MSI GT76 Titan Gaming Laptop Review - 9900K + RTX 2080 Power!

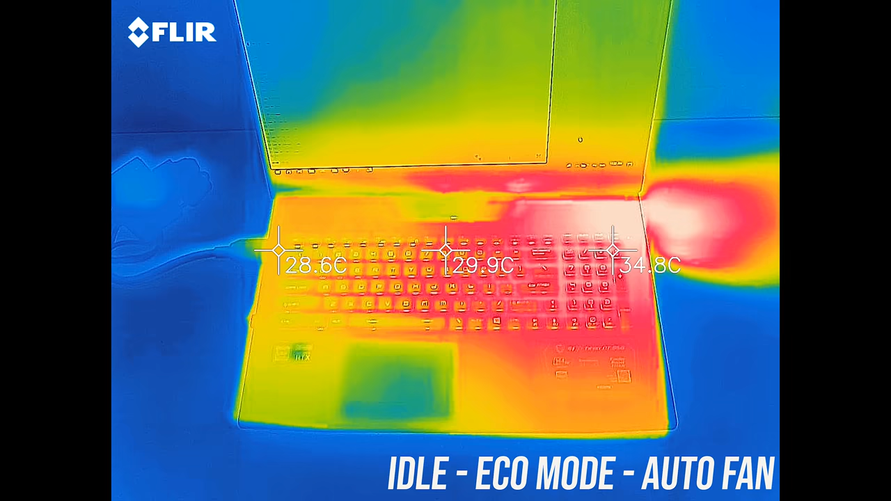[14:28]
at idle in eco mode the keyboard was around 30 degrees Celsius, pretty normal stuff.
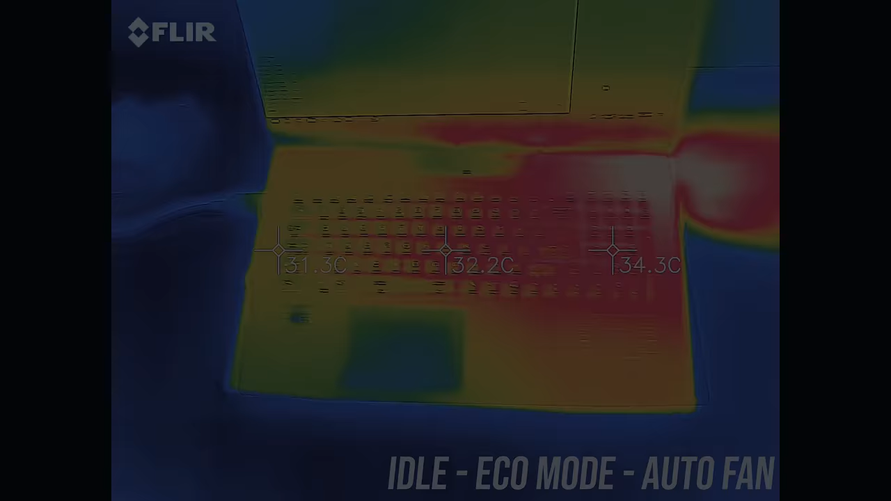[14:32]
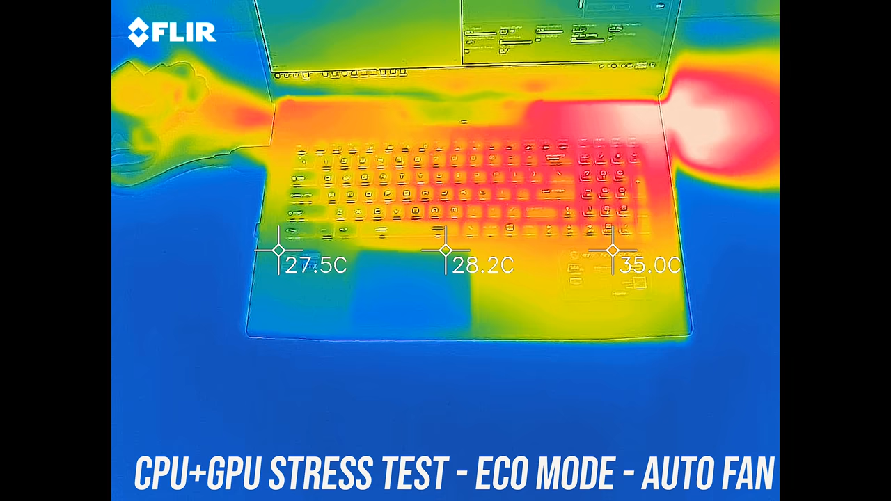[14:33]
With the combined CPU and GPU stress tests running and still in eco mode it's now around 40 degrees, but as you'll hear soon the fan is hardly going. Moving up to comfort mode it's about the same, no major changes.
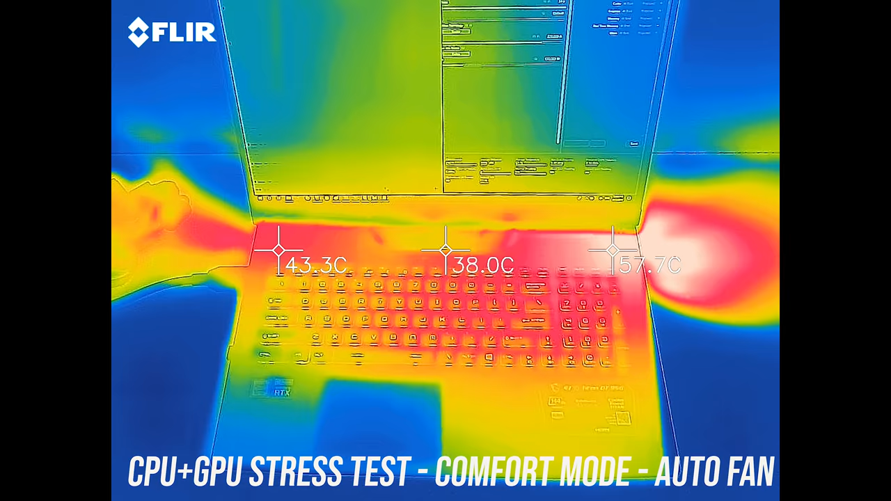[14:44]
Sport mode increases the fan speed, so although we're now getting higher performance the external temperatures are a bit better.
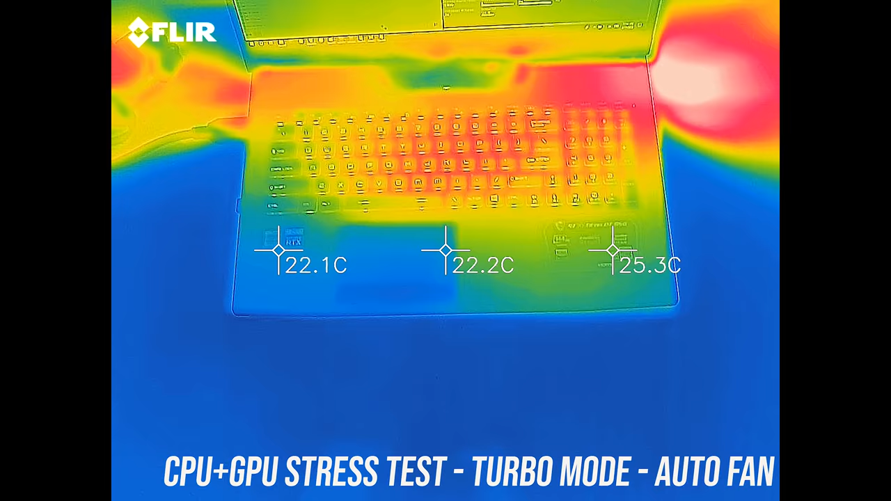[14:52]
Again in turbo mode despite now delivering higher levels of performance, it's even cooler due to the faster fans.